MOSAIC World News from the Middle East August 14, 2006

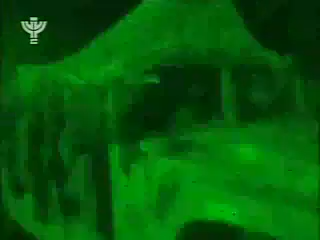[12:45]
Apart from that, more than 20 IDF vehicles, including tanks and armored vehicles which were hit during the fighting, were left on Lebanese territory.
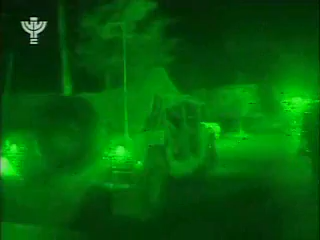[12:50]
Several vehicles were rescued in the last few hours, but IDF officials admitted that time is running out,
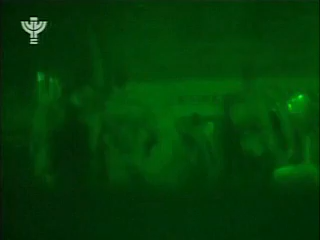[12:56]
and they are now looking for solutions to get the other vehicles into Israeli territory.